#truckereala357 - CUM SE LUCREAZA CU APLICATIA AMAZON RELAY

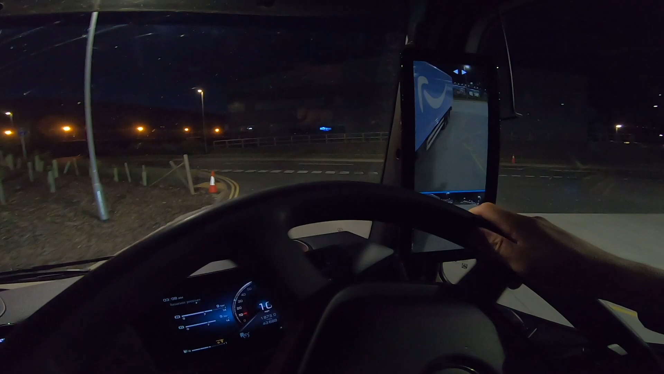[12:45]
Să-i dăm bătaie. Răsare și soarele.
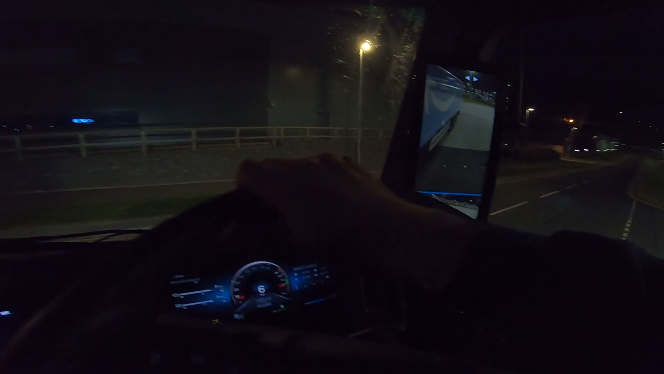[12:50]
E 3:10 și deja se vede o oarecare lumină. Da, să aprindem și noi farurile. Așa, boss.